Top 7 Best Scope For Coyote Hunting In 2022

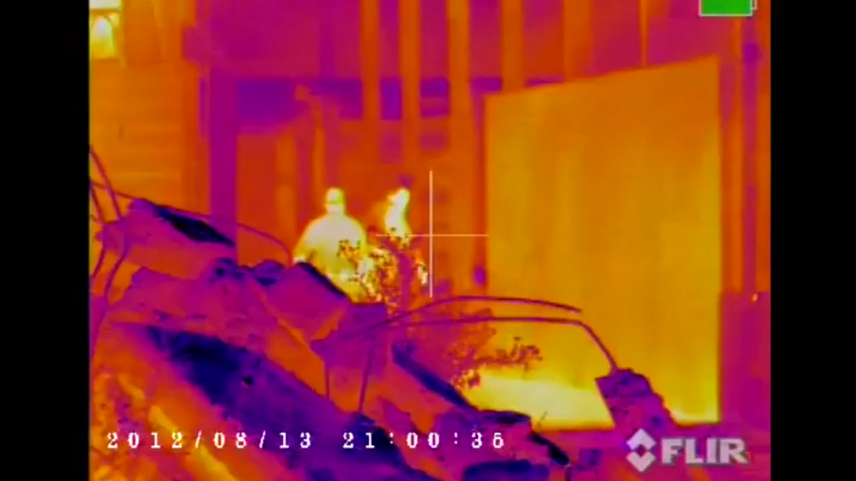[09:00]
The Armasight Zeus provides an amazing image quality in total darkness, dust, fog, smoke, and even through heavy foliage.